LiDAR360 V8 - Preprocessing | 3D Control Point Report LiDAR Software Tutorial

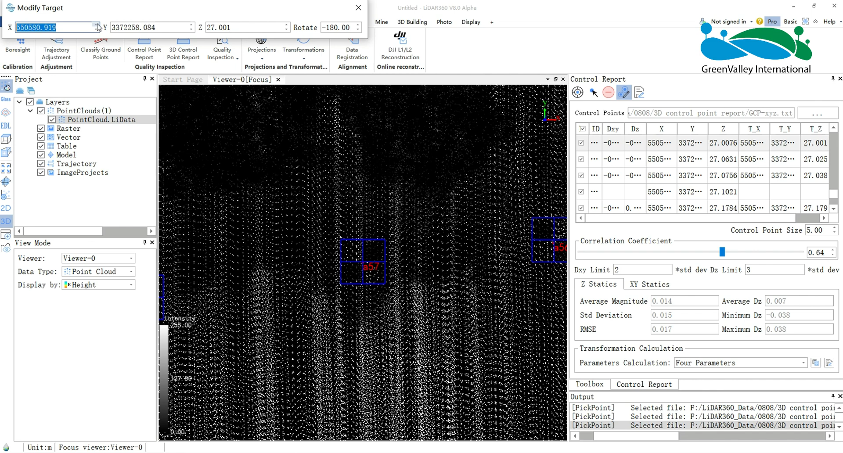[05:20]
Finally, export TXT format control point report, which including elevation error, XY error of point cloud, and other statistic information. As I mentioned earlier, the elevation check type provides four calculation modes for computing the GEOID model based on calculation results. In addition, the XYZ check type offers four parameter computation,
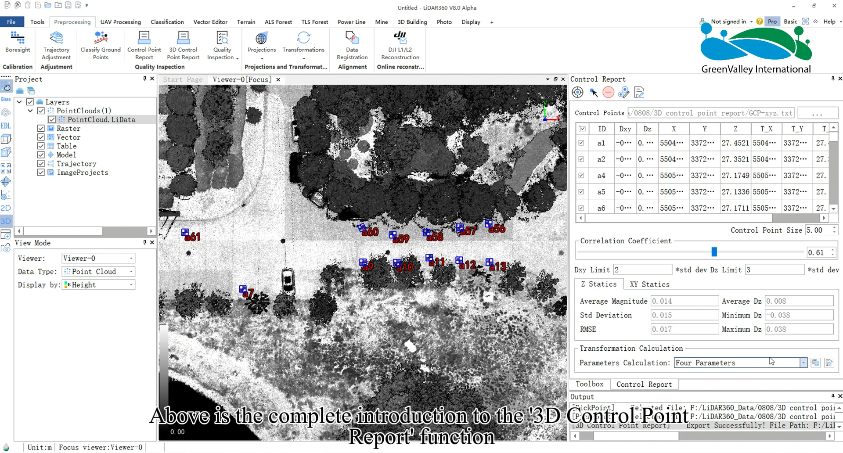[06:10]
Finally, fitting model calculations or saving fitting models can be performed based on control points as needed. Above is the complete introduction to the 3D control point report function. Thank you for watching.